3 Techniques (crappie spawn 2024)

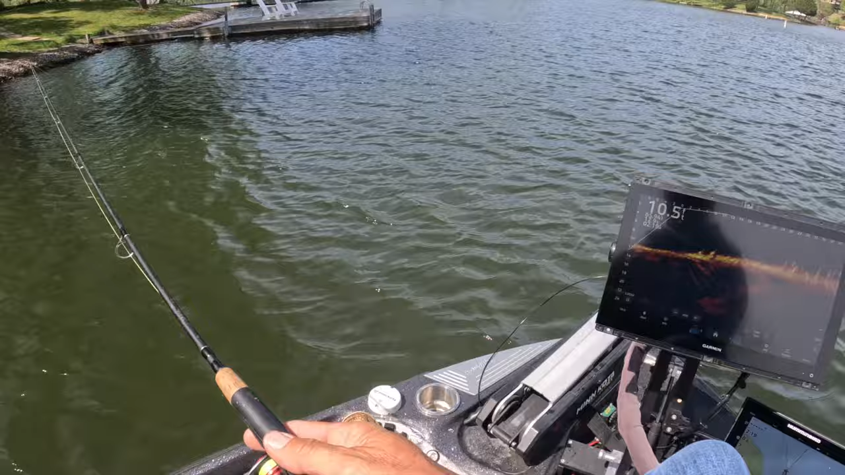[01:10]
these fish are constantly looking for protection and we have got ourselves a fish and that's what they're doing this summer uh i'm sorry during the spawn what they're gonna do is they're gonna
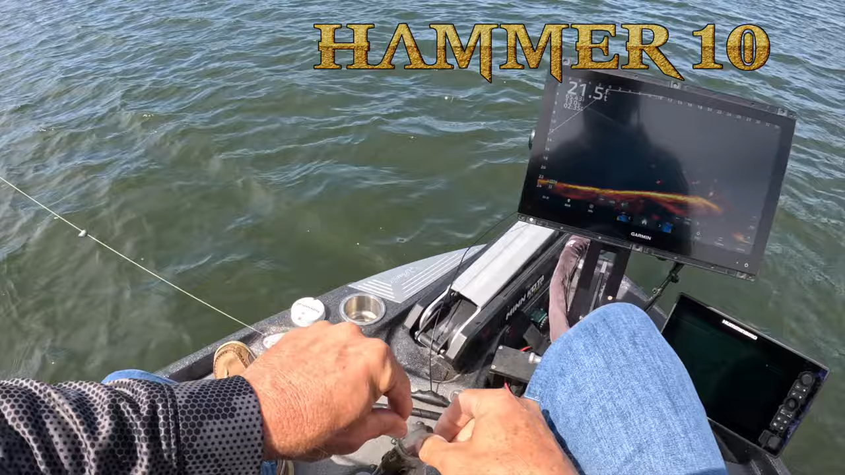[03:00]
hammer hammer's got it baby very quick hook set very quick hook set with the hammer there's no give a little bitty guy another another good little eating size here and we're just flipping out here keeping them about 24 feet out and there is as you can see just a bunch of fish on piles even during the spawn we're having to play them just a little bit i think because of the mid midday deal but we might get this guy here too nope he's going to peel away so